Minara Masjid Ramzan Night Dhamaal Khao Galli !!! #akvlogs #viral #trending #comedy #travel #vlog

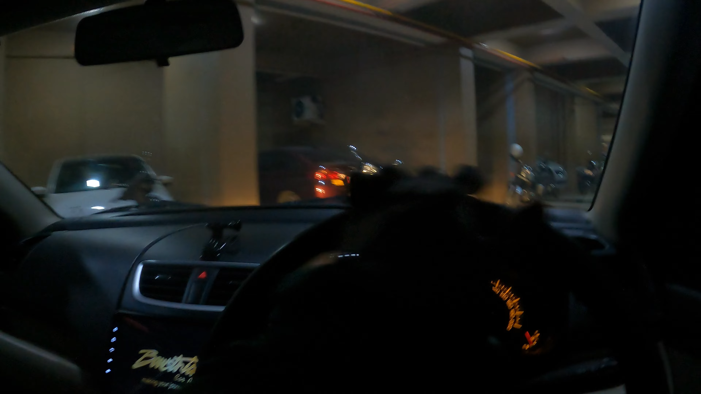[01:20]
बिस्मिल्लाहिर्रहमानिर्रहीम। सो गाइस ये देखिए माशाल्लाह, ये रमज़ान की रौनक पता चलती है।
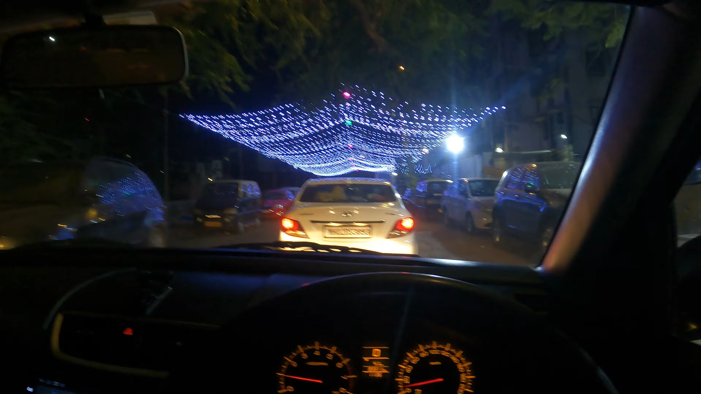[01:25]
रमज़ान मुबारक, एक नंबर माशाल्लाह। देखो लाइटिंग देखो, गेट से बाहर निकलो और ये लाइटिंग देखने मिलता है, वाओ इतना अच्छा लगता है, लगता है कि भाई रमज़ान का मुबारक महीना है, अच्छी फीलिंग आती है।
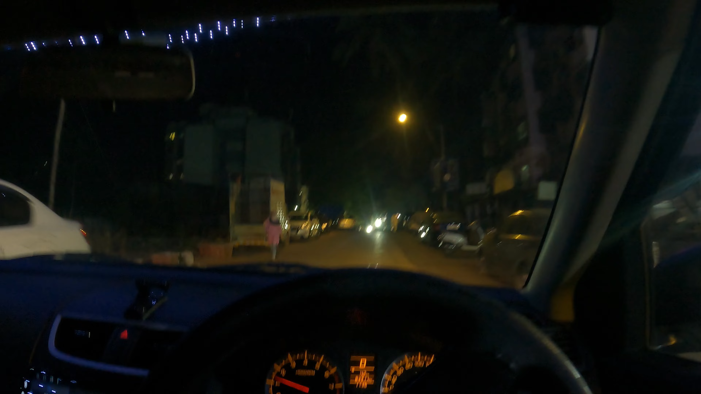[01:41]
नहीं तो लाइटिंग नहीं रहती, एकदम सन्नाटा रहता है, एकदम अंधेरा रहता तो अजीब लगता है।
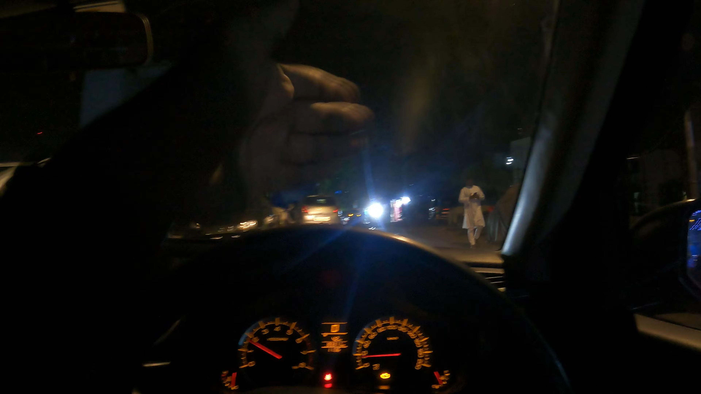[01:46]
प्लस यहाँ थोड़ा और आ गया हो तो ये सब दुकानें फुल ऑन धमाल।
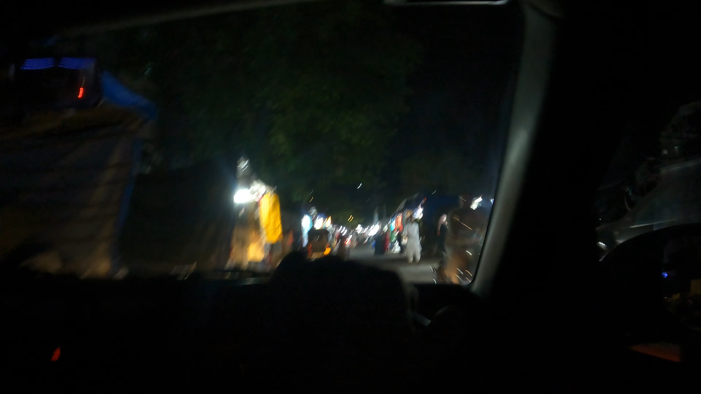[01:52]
ये तो अभी फ़िलहाल फिर भी भीड़ कम है, बट अभी जैसे जैसे रोज़े और बढ़ते जाएंगे तो पब्लिक यहाँ पर बढ़ती जाएंगी। अभी फिर भी देखो ये कितने बजे का माहौल है,
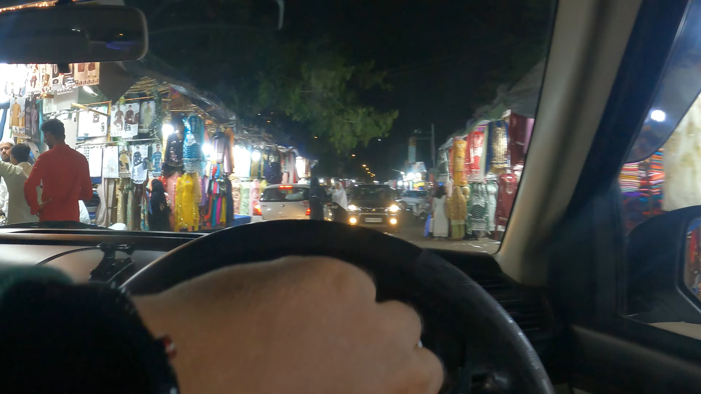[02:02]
11:30 का माहौल देखो, लाइटिंग देखो, अभी और भीड़ बढ़ेगी। ये तो 7वां रोज़ा है, अभी 10वें रोज़े के बाद तो यहाँ तो हो भाई फुल क्राउड हो जाएगा,
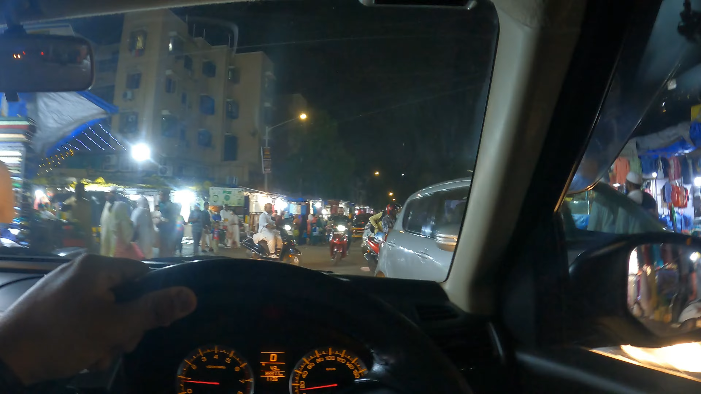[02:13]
ये जंक्शन क्रॉस करना डिफ़िकल्ट हो जाएगा। ये देखो यहाँ पर भी पूरी लाइटिंग है माशाल्लाह, एक नंबर। ये मालूम पड़ता है रमज़ान है भाई, नहीं तो कोई कोई जगहों पे तो ऐसा सन्नाटा रहता है पता ही नहीं चलता है।
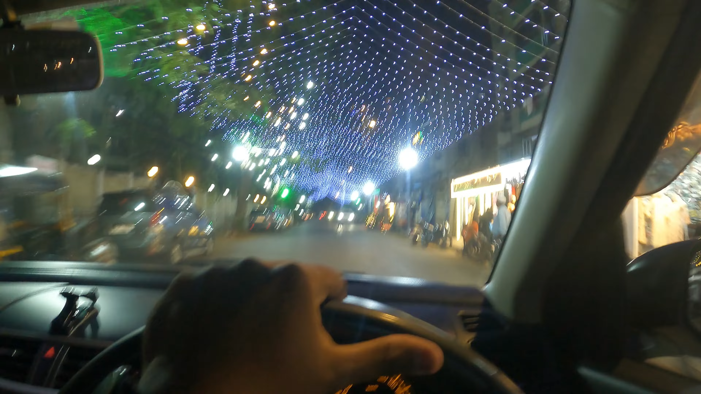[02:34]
ये तो फुल लाइटिंग, फुल ऑन भाई, छा रहे भाई, डॉगी लोग भी मजा कर रहे भाई, सबको रमज़ान मुबारक। और अभी हम जा रहे हैं मीनारा मस्जिद,
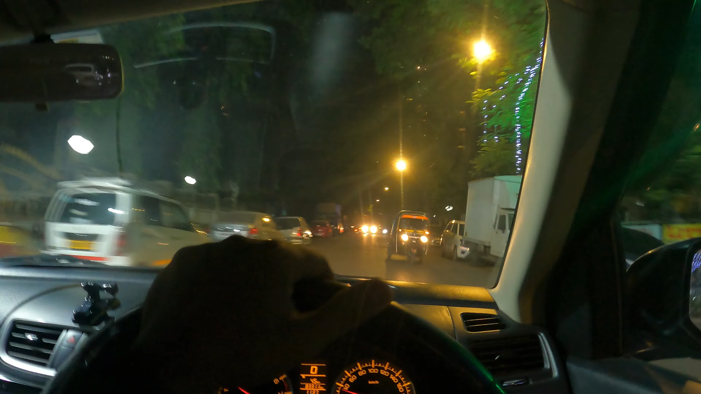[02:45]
जो कि रमज़ान की रौनक देखने को, आप भी देखो हमारे साथ, हर साल जाना फिक्स है,
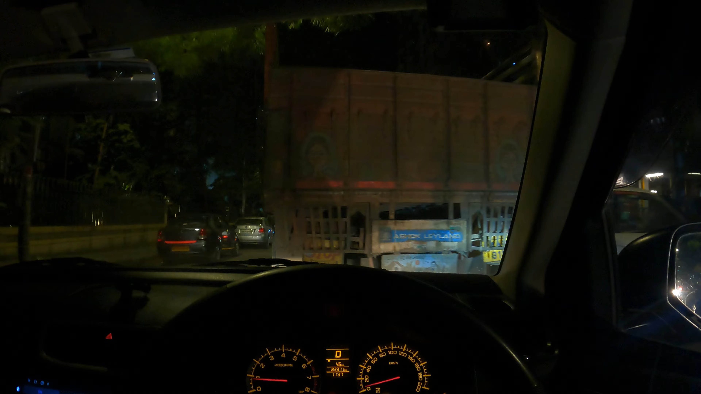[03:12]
बट ये ट्रक वालों को रात को ही अलाउड है ना, दिन में अलाउड नहीं है सब साइड पे आना, इसके लिए लोग ये टाइम पे निकलते हैं, कोई बात नहीं। ये खड़े हैं भाई लोग,